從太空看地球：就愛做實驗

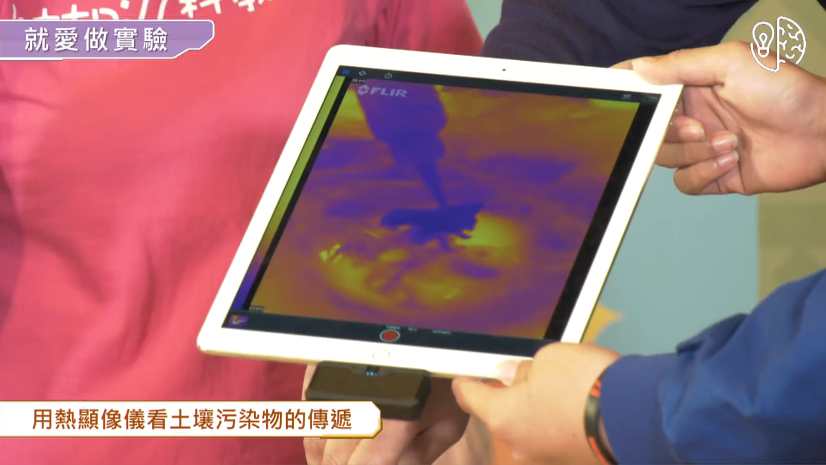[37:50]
有没有看到它颜色就变化了？哦，所以有油的地方有没有？我们是不是就可以测出来？哦，这个区域是有油的。
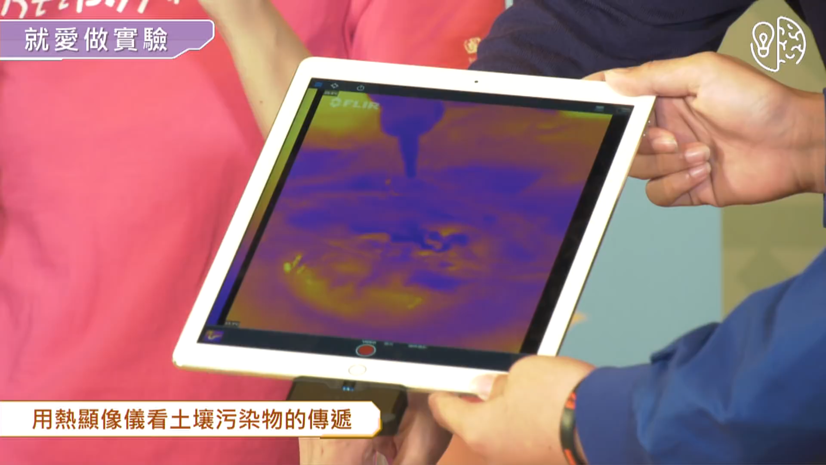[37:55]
是。 那当然，因为我们今天用的是干净的油。 对。 那如果说 这样才不会污染环境。 对。
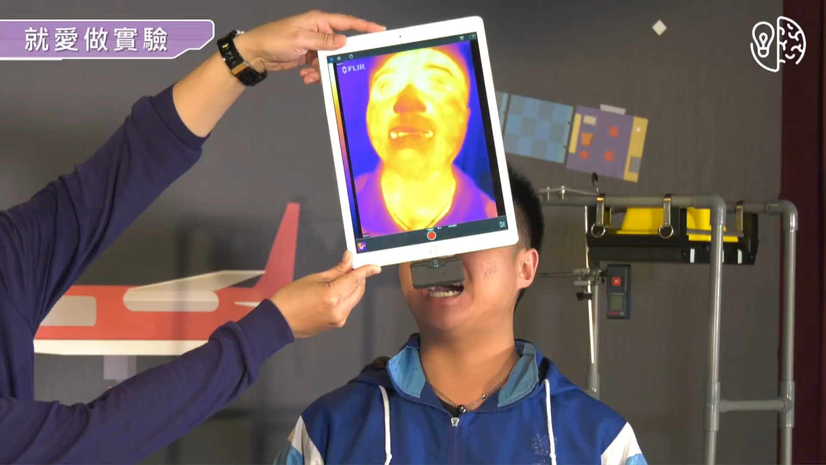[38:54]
对，所以他的这边露出来的地方温度高，然后衣服的温度低，所以有没有发现他那个温度低的地方颜色深？温度高的地方颜色就比较亮， 是，好，
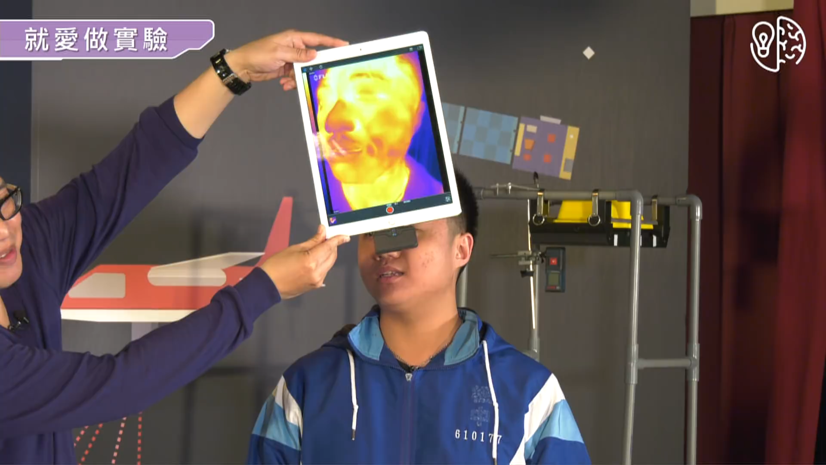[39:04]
非常明显。热显像仪真好用哎、欸， 还蛮好用的， 好用 的真的。好，没事可以去买一个来玩一玩。